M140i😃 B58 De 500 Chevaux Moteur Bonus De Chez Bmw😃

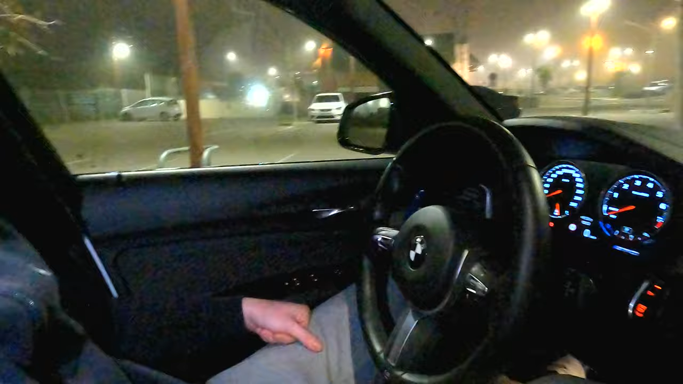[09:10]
après en option elle est pas mal équipée la grand écran yes obligatoire pour moi ouais
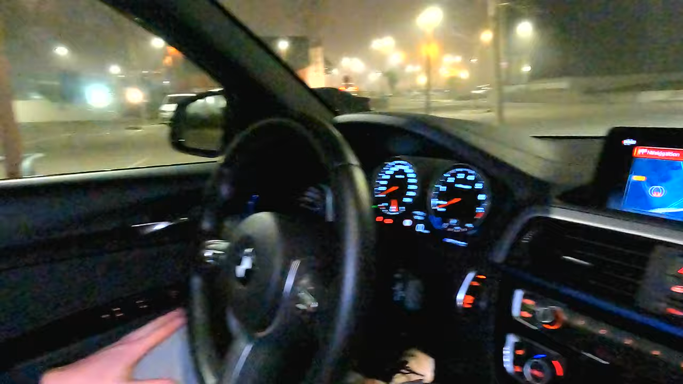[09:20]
compteur semi digital à partir de fin 2000 début 2018